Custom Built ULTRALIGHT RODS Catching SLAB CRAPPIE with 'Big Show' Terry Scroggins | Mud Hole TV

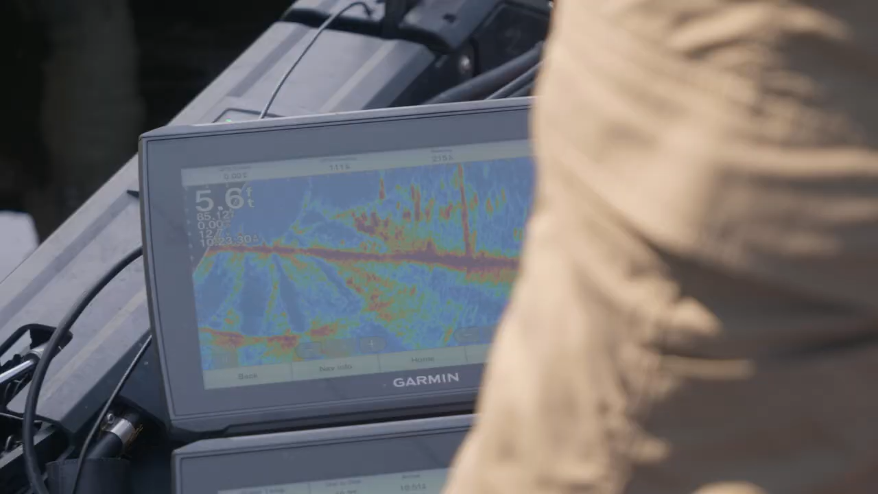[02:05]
On screen: depth 5.6 ft
And as you can see there's a lot of crappie on it as well. So they're suspended and that always makes them a little harder to make bite when they're suspended up through the water column.
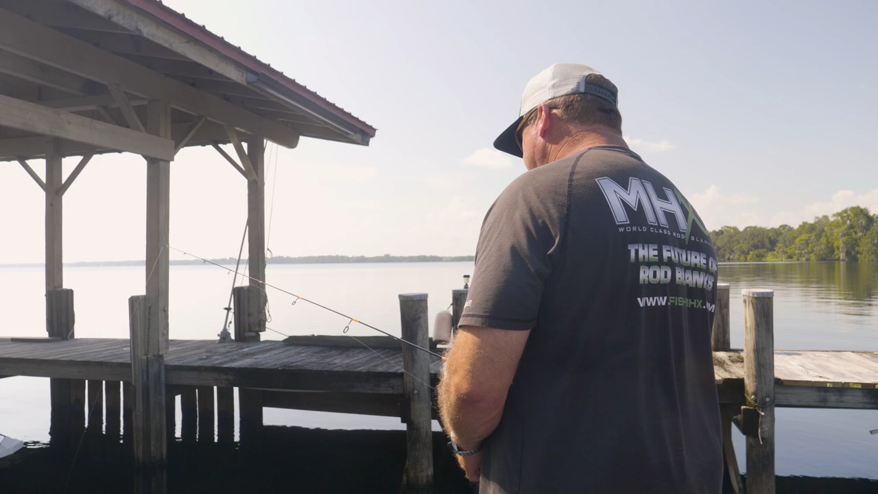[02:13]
But we'll figure out the right depth and the right cadence and make these things bite here in a minute. You skipping these under? Oh yeah.
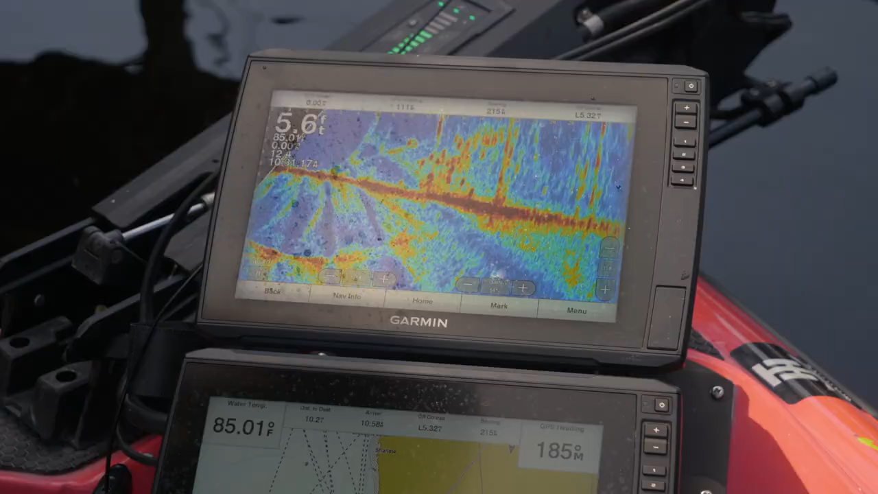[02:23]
There's like 500 of them at this dock. You're just like slow jigging it?
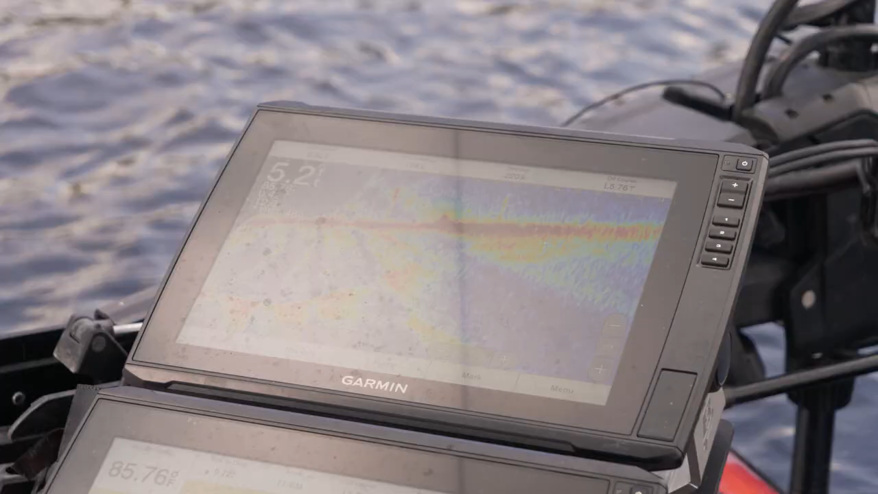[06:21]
What's cool about the Garmin live scope is when they're not biting, you can still see them there. You know, they're there. So you can keep fishing for them.